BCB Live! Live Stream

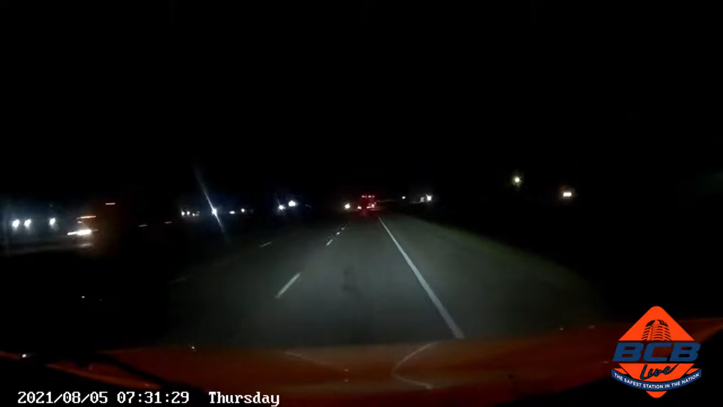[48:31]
And so what's the safest way to handle this? You know, I would think it would be to slow it down as much as we can, get over to the side of the road as far as we can, maybe at an angle. But that's just scary right there, and it does take a little bit to process it. You know, I had the luxury of looking at it 3-4 times and going, what the heck is going on? And then all of a sudden, yeah, it's definitely on our lane, you know, on our side of the road. So, you know, we'll talk about it a little bit later, but I would say, you know, we want to slow down. We want to scrub as much speed off as we can and get as far off to the side of the road as we can, probably at an angle.